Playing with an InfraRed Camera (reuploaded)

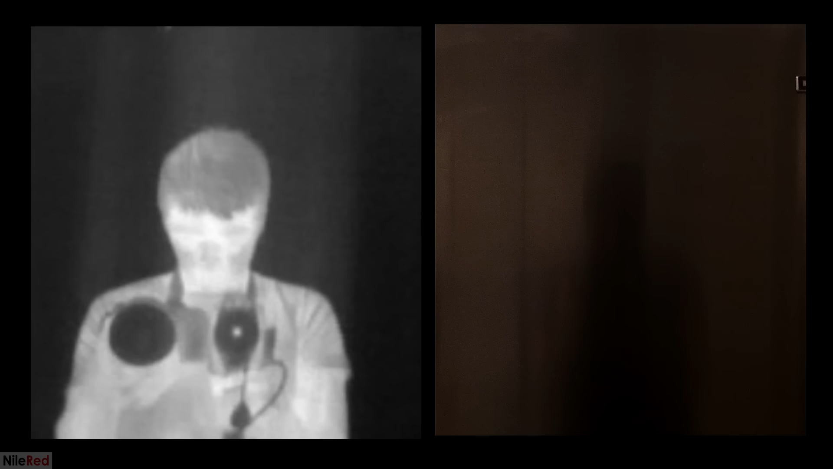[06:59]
A lot of metal surfaces like aluminum or stainless steel reflect infrared light really well. What's cool is that if the surface isn't polished, the visible light will be scattered, but the infrared light won't really be affected.
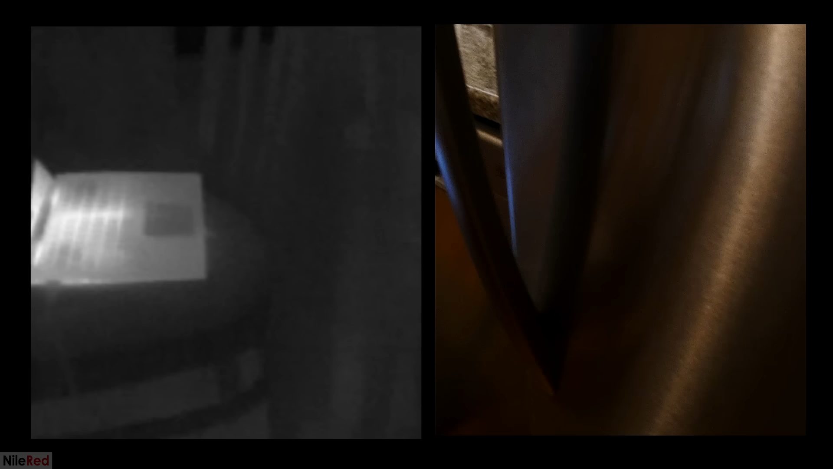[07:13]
With my normal camera, I'm just a vague shadow on my fridge door, but with the infrared camera, I'm as clear as day.
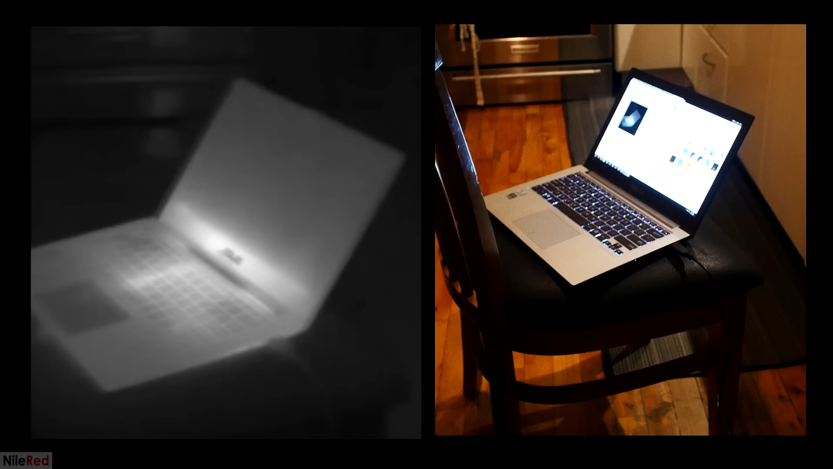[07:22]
You can also see here how I had to hold two cameras at the same time to take a lot of these shots.
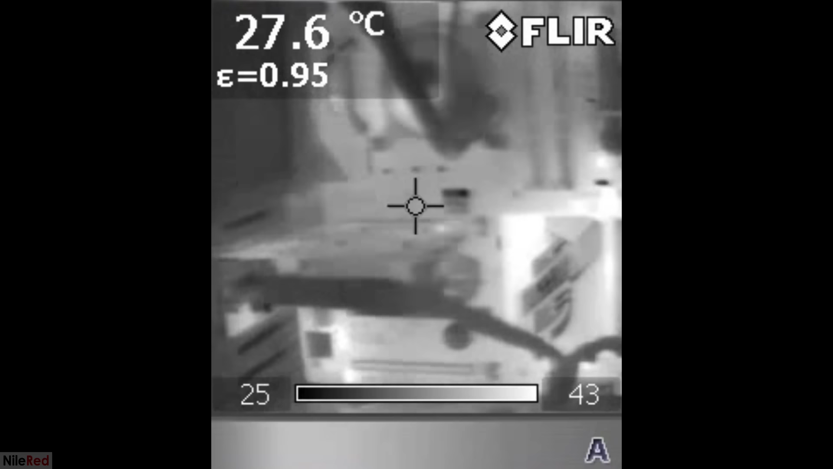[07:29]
On screen: spot 27.6°C
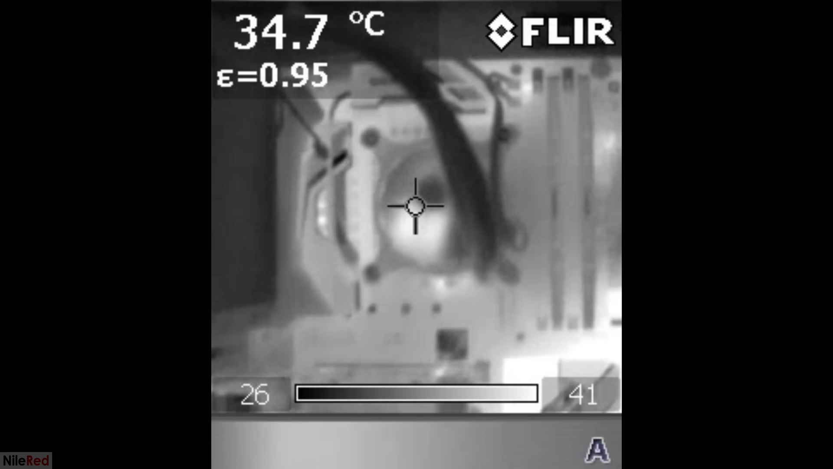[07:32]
On screen: spot 34.7°C
Here's a shot of my computer motherboard, and we can see how the heat is distributed. For me, this is just for fun, but for manufacturers of electronics, it can be quite useful to know where the heat is building up.
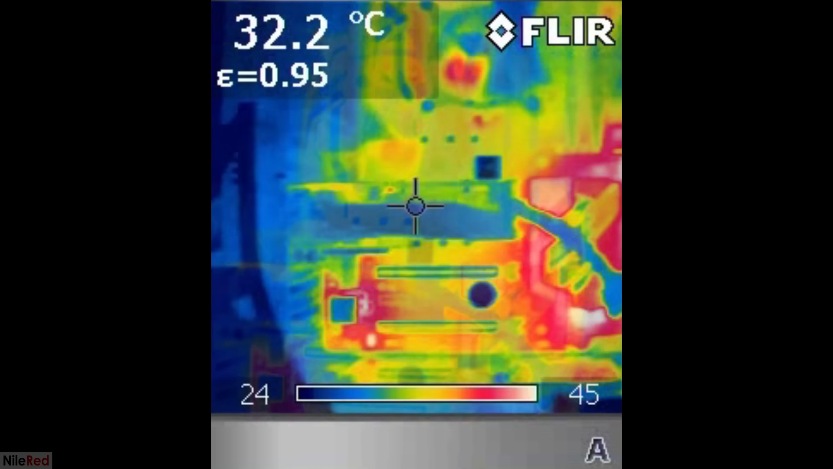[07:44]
On screen: spot 32.2°C
They can use the thermal imaging to make sure that heat isn't building up somewhere it shouldn't, or to see which parts are working harder.
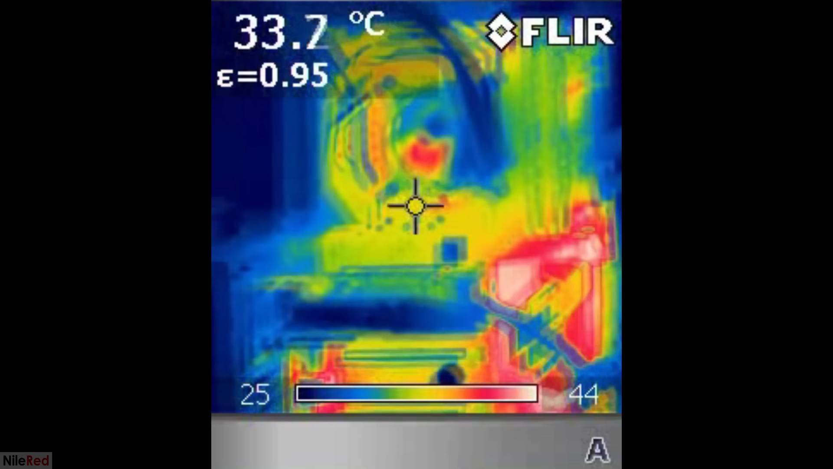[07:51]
On screen: spot 33.7°C
If a part is working too hard and heating up as a result, it might fail earlier, and this is an important thing to know.
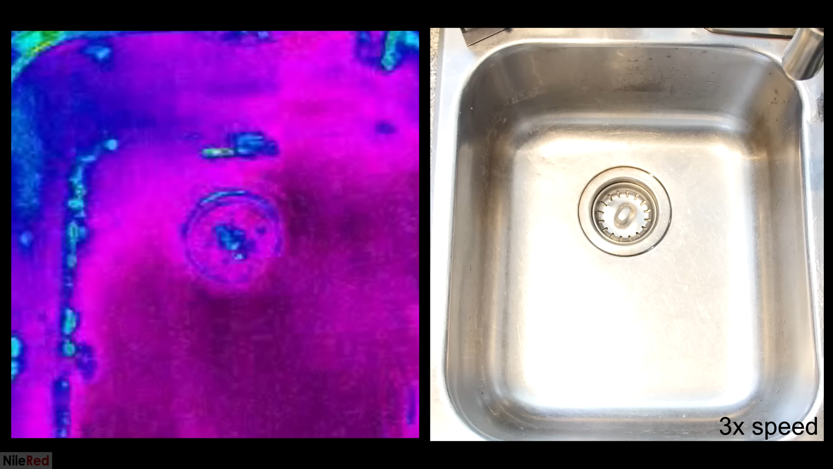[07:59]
From this point on, I'm just going to do a couple of fun things with the camera. Here we have my sink, and I start by turning on the cold water.
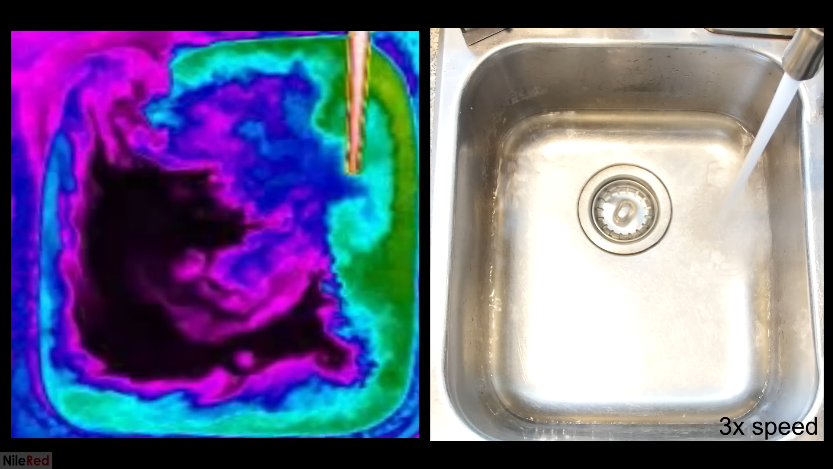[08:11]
At some point, I change the tap to hot water, and we can see what it looks like when it mixes. I think it kind of looks like the experiment a lot of us did as kids, where we would put food coloring and dish soap into milk.
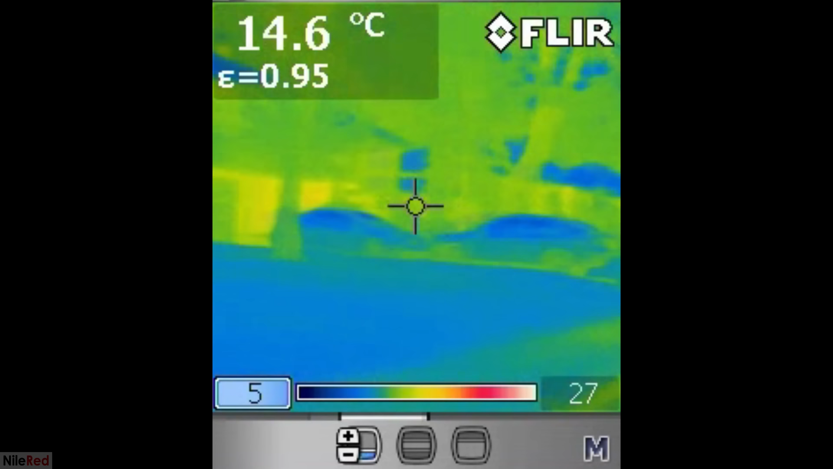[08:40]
On screen: spot 14.6°C
Looking around, we can see most people's cars are cold, which means they've been home for a while.
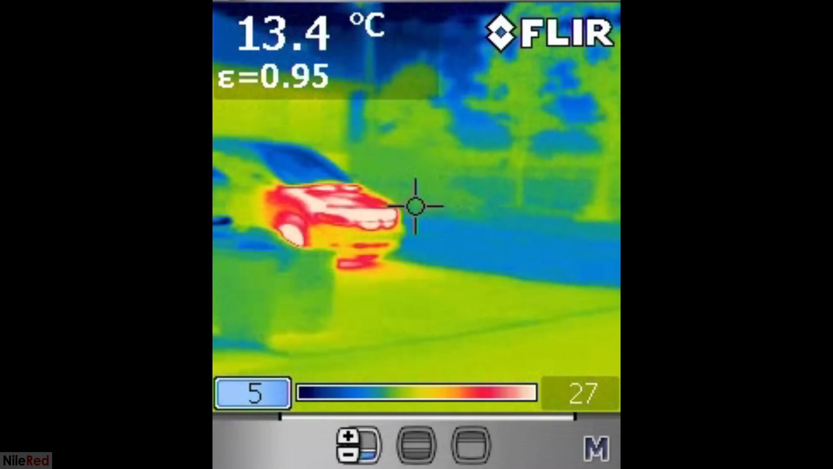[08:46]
On screen: spot 13.4°C
This guy's car is warm though, so he must have come home recently.